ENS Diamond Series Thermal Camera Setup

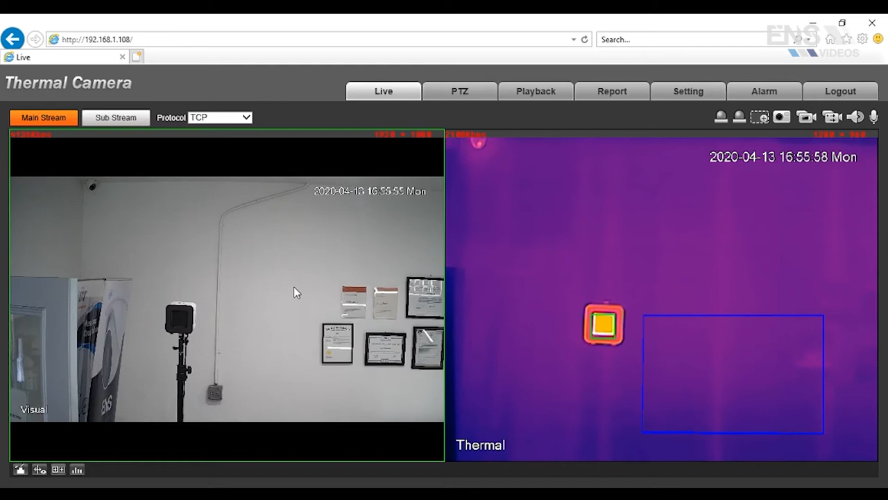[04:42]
So, if you have it plugged into a PoE switch, it's going to be a lot easier to connect a laptop to set up the settings first. Once you have all that done, then you want to go to Settings. And then under Settings, the first thing you want to do is, after all the firmware upgrade in the system date and time, is go to Network and go to TCP IP.
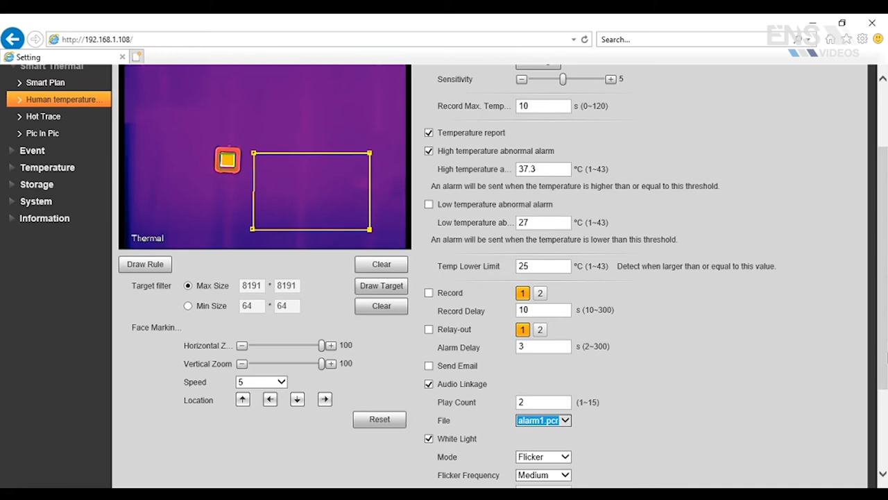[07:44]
and then that will give you an option for an external alarm that's built into the camera itself to sound an alarm from the camera. Also, another option is to check the white light. It's a strobe light, so if the person does not want to hear an audio alarm, they can just see a strobe light as well. So you have that option here. You can select whether it's just a normally on light or whether it's flickering, and also you can select the frequency, how fast it flickers.
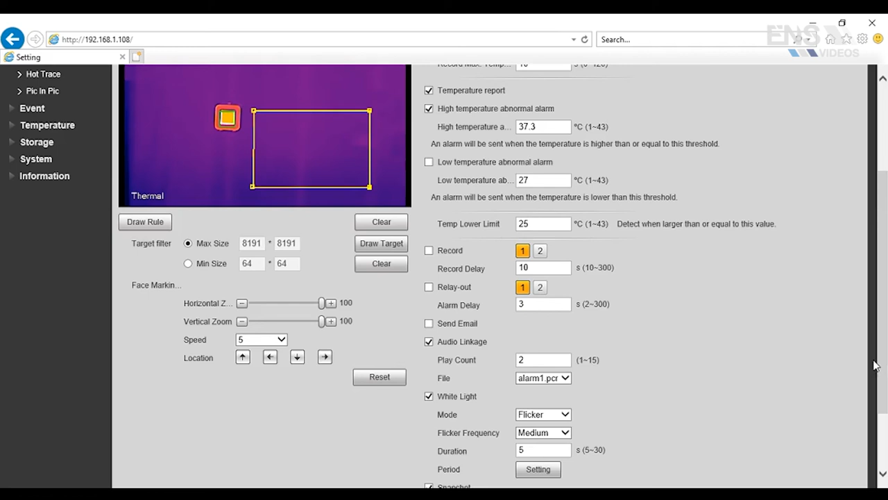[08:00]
Once that's done, you can hit save, and you're done for this part of the setup. The next part of the setup is to go to the black body parameter. The black body is a module that's actually facing the camera from the opposite direction. This is a temperature reference module that's very easy to set up.
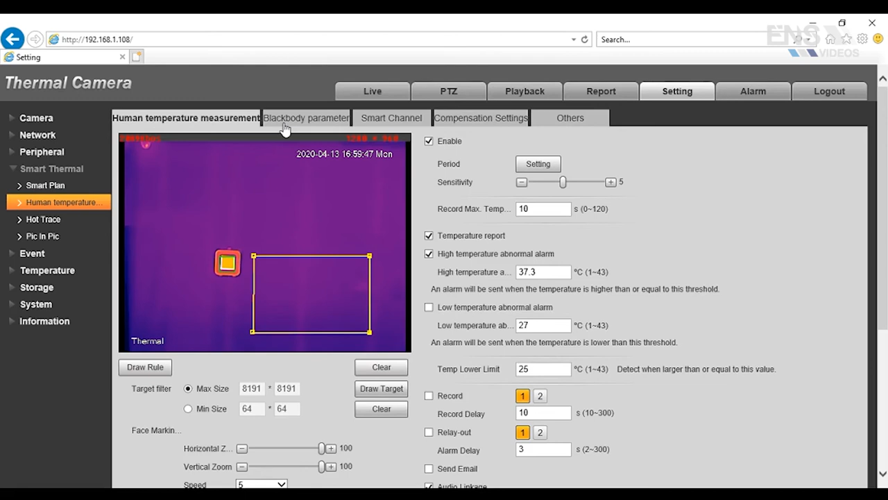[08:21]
It allows for the accuracy of the camera to be down to 0.3 degrees Celsius, which allows for a human body temperature, which makes it different from regular thermal cameras out in the market. So by default, what you want to do is draw the area first. Now, this green square here is not here by default. So you're going to have to redrag and reshape the size to where it covers the outer edges of this internal square here. Not the pink area, but the internal square here. This blue rectangle, you'll note, was from the previous setting, from that yellow rectangle that covers the human area where the person is going to be walking through.
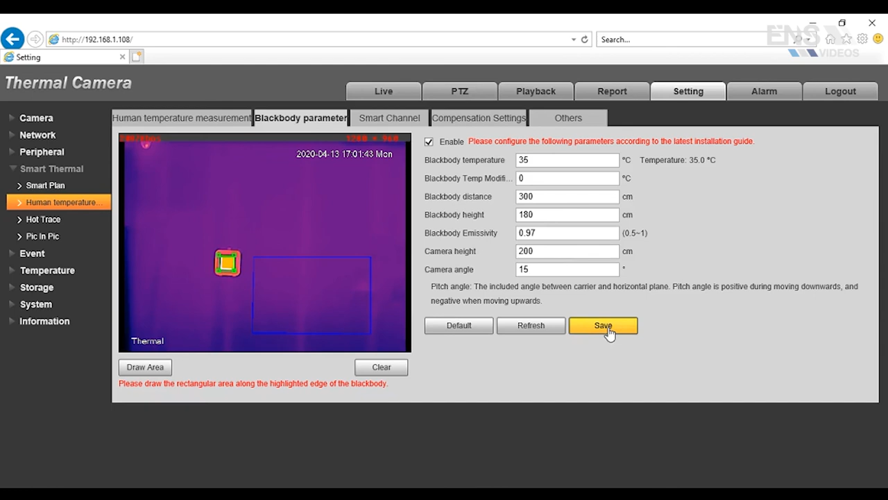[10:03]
The camera height will be 200 centimeters from the base of the camera to the ground, so that's going to be 2 meters. The camera angle, you can leave a default at 15 degrees and then hit save. The smart channel, you're going to set it to visual, and by default, it's set to 90 degrees, so you want to move that down to maybe around 70 degrees.
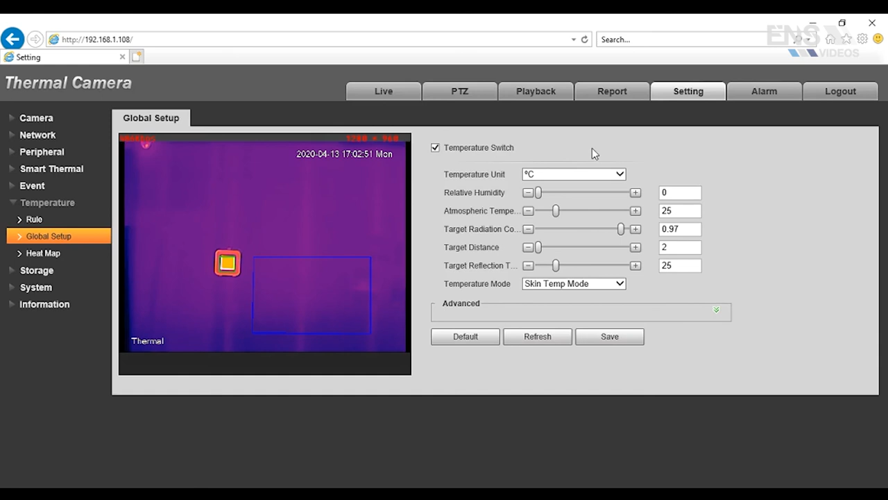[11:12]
Now, after the firmware upgrade, you're going to have an option for Celsius or Fahrenheit, so it depends on what the customer's preference is. Once that's set up, then you want to select the skin temperature mode, and then hit save.